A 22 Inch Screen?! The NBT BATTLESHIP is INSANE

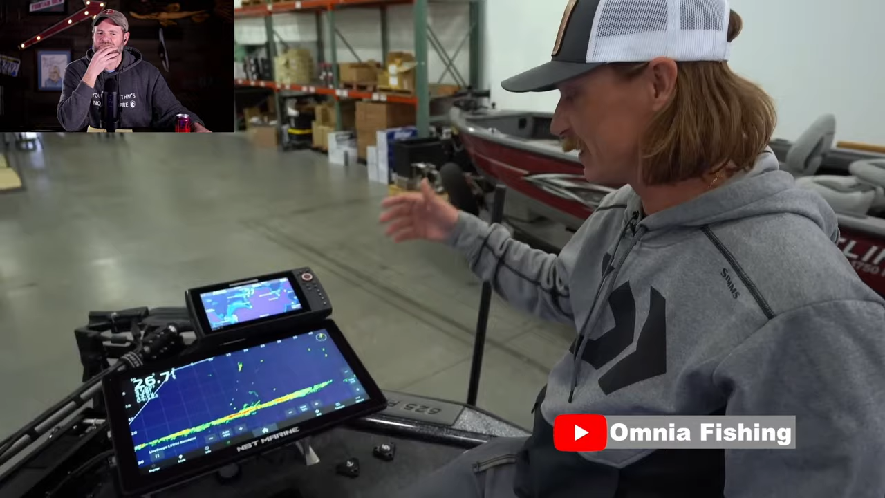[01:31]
nbt marine 22 inch screen this is what i'm probably most excited about
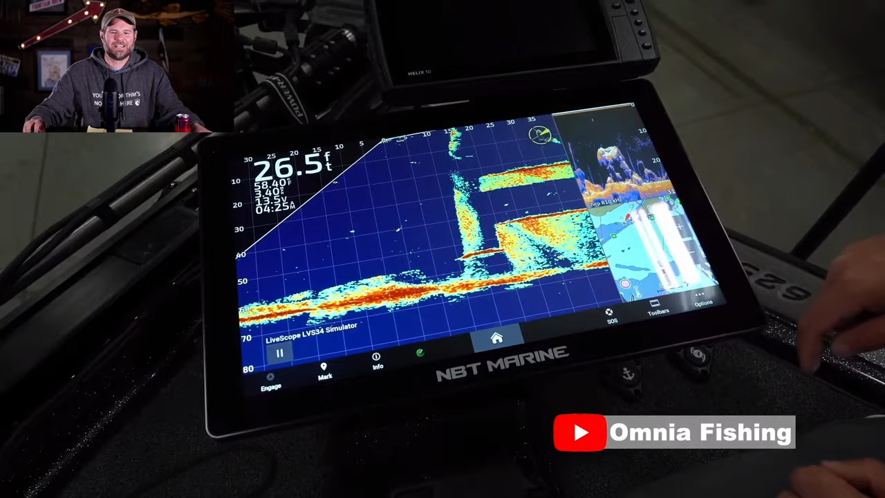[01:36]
On screen: depth 26.5 ft
that's new for me for this year so he's using he's using a uh a i just i love this he's using a 22 inch screen by nbt marine i've never even heard of this before but i'm super excited about it because i've complained that it's getting ridiculous it's getting ridiculous on boats now okay with all of the bells and whistles on them you gotta start consolidating this stuff you can't have all of this stuff hanging off the trolling motor um
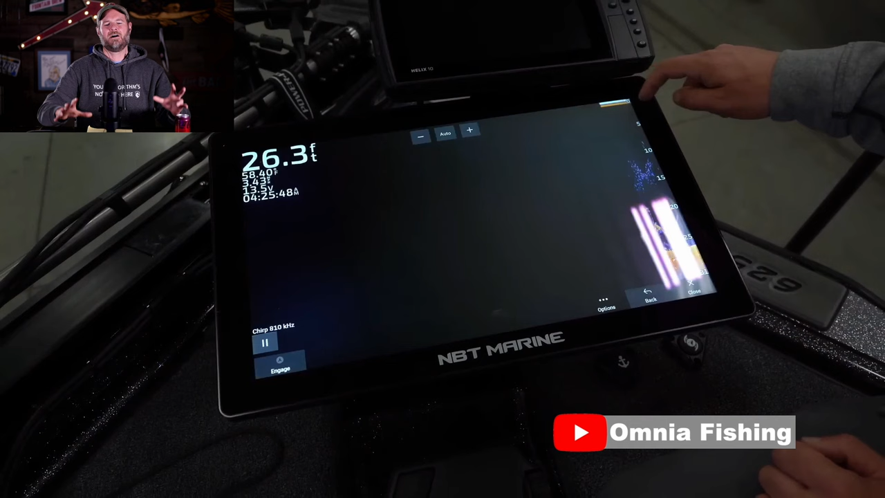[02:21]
On screen: depth 26.3 ft
you know you can't have all of those graphs up there it just looks ridiculous i like that guys are now picking up on the idea of a big graph that does everything all those little graphs we're doing let's consolidate things more gets things more streamlined i like it
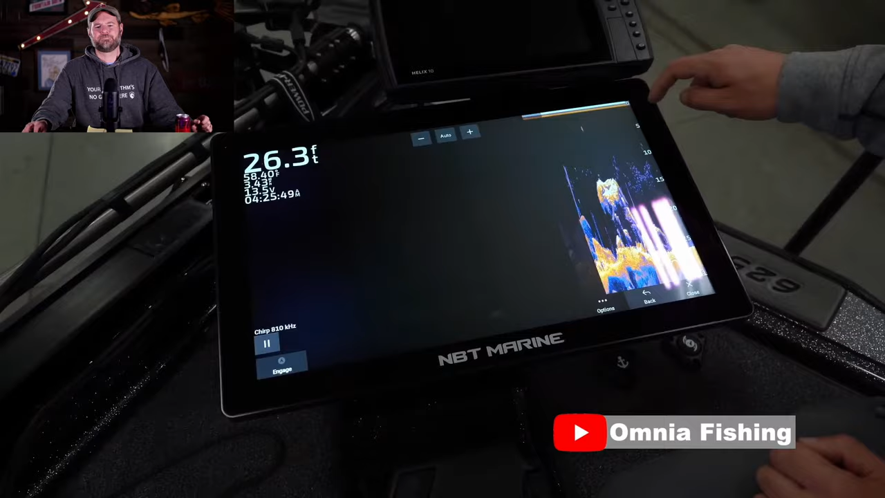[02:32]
On screen: depth 26.3 ft
a giant i mean live scope's the deal now it's just something big screens help with
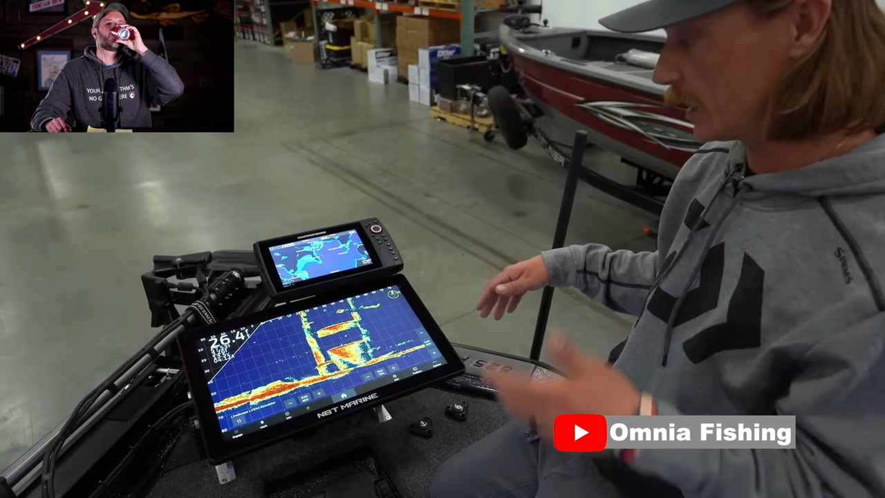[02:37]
that you can see better see further better detail all that stuff better picture with this
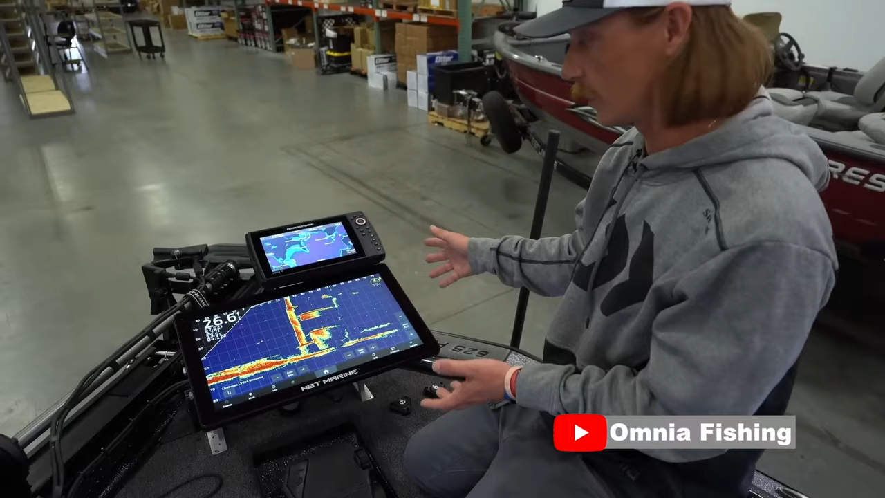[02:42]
screen as well versus uh your standard units um and this is
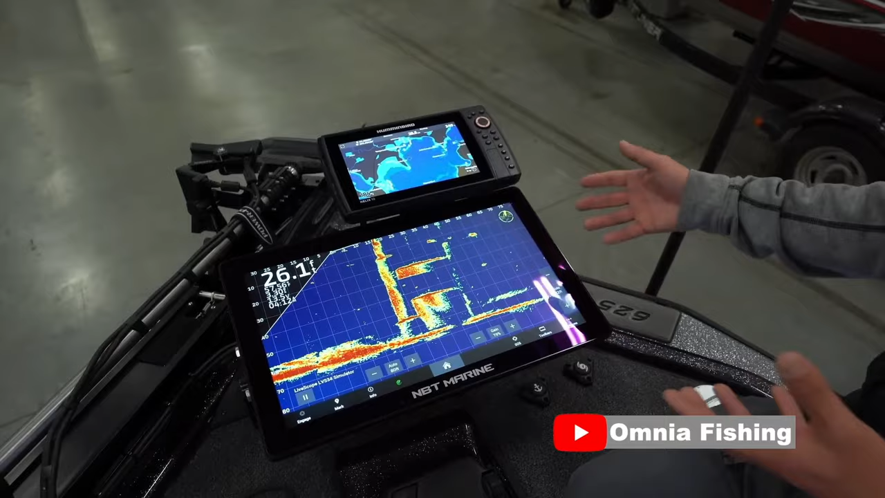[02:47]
basically just mirroring a garmin that i have on the council i have a 86 12 garmin on the council
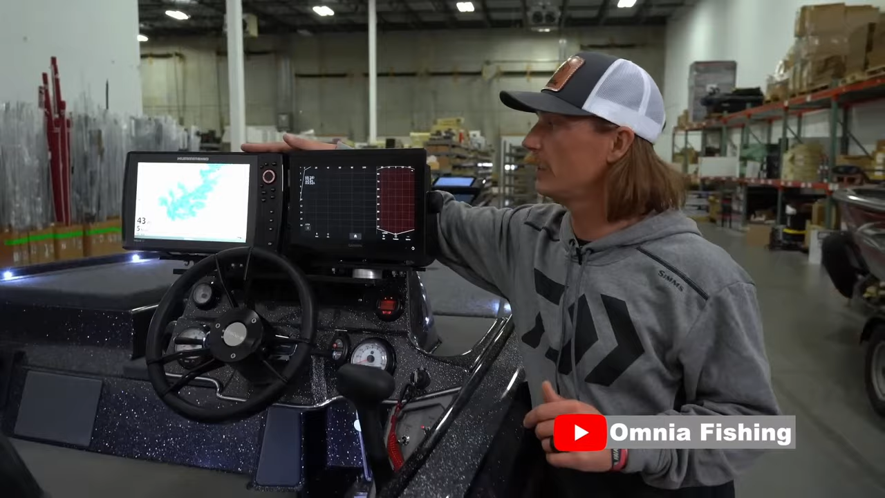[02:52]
both my black boxes are going to that but i can do every anything from this screen i can um it's all touch screen i can change anything from here that i can change on the garmin
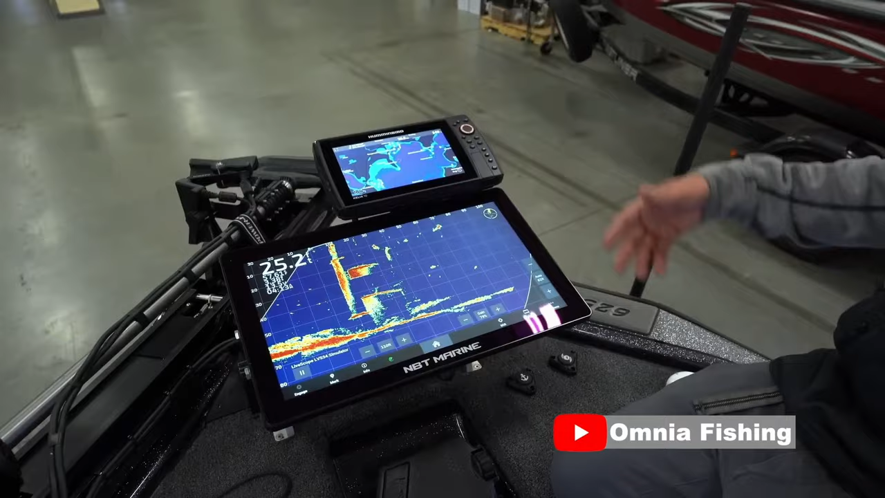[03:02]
change windows i'm going to be running two scopes on here one in live
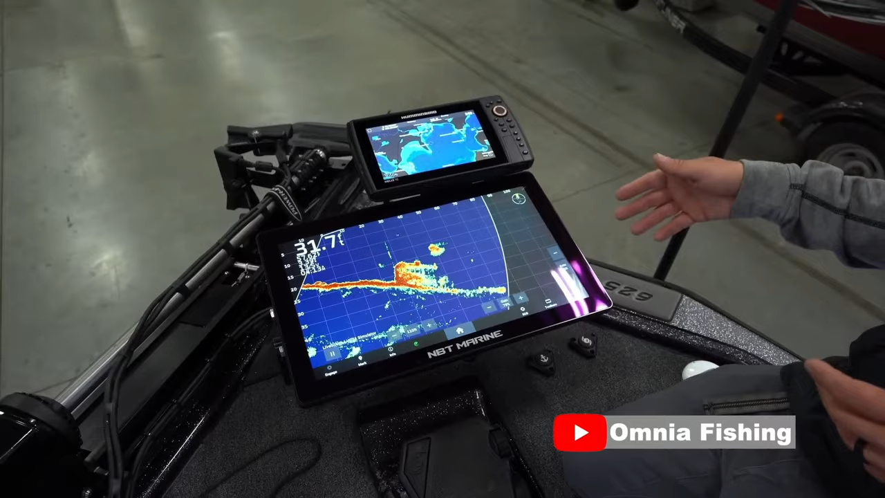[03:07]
and then one in perspective we can put both of those on the same screen plenty of
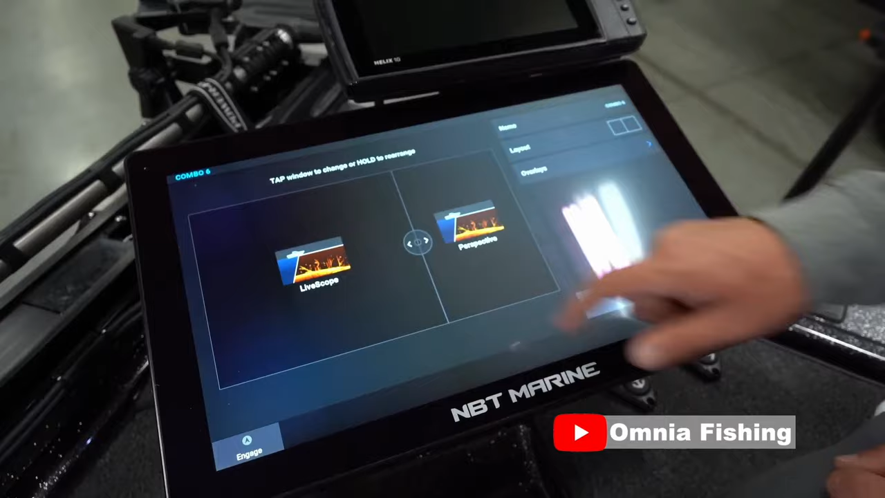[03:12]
room on there it's 22 inches so i mean you could run four screens on here and still
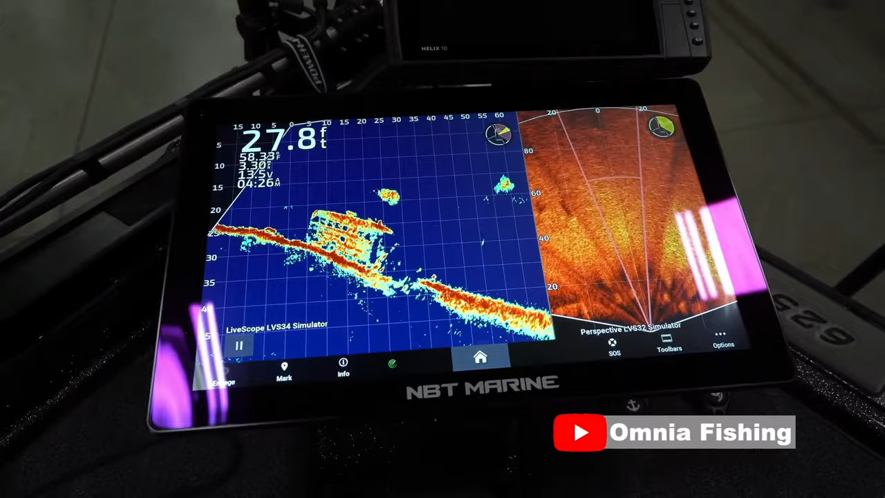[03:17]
On screen: depth 27.8 ft
have plenty of room for all of them another really cool thing about and so that's really the deal you know let's get it so we don't need to have four graphs up there just i'm fine with a 22 inch graph up there let's get things cleaned up up there so it just doesn't look just absolutely ridiculous and this i've never heard like i said never heard of this company before nbt marine he's mirrored it basically to his graph at the console
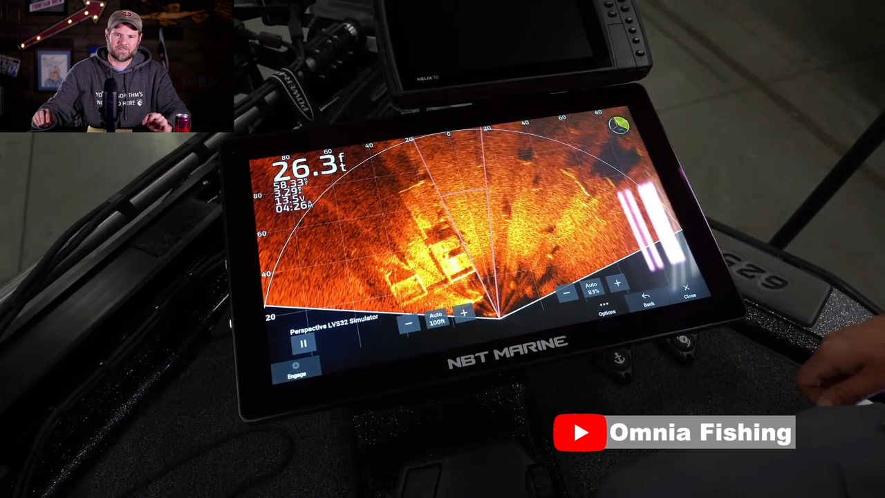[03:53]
On screen: depth 26.3 ft
but what's amazing about it is he's got touch control with it so it's it's not like it's just a mirror like it's just a screen it's also controlling the graph back at the console the nbt marines even
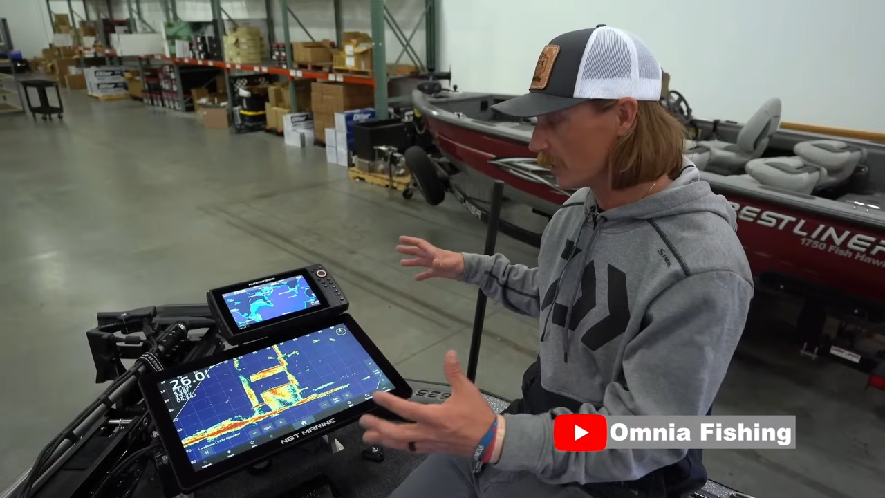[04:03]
though it's this giant screen it looks crazy expensive this is probably one of the cheapest ways to rig your boat if you're going to go deck it out and do all the things you want instead of having to buy um five graphs in theory a guy could run one 8600 garmin unit and uh a big nbt up front they come in 16 or 22 inch models both available at omnia fishing you know the really cool thing about it is you get this giant